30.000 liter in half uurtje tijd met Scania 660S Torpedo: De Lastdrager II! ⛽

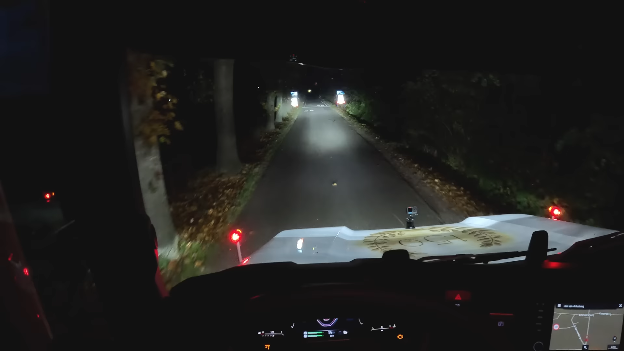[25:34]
Zo, ja, je ziet bijna niks meer. En ook weer alles. Door die borden zie je niks meer, door de reflectie.